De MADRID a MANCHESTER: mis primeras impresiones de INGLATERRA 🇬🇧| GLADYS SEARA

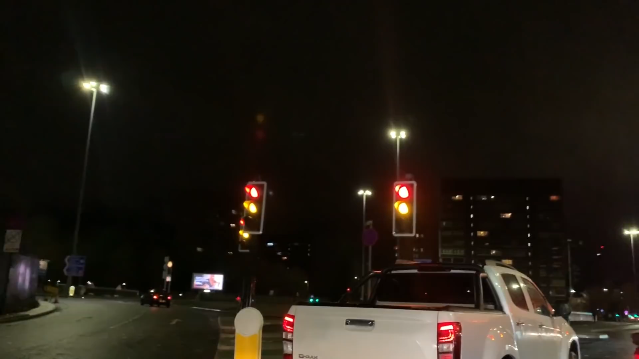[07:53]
cada carro tiene que ver Ubicar cuál es su semáforo Y estar pendiente del cambio de luz Para poder pasar En Manchester Los centros comerciales cierran temprano Sin embargo,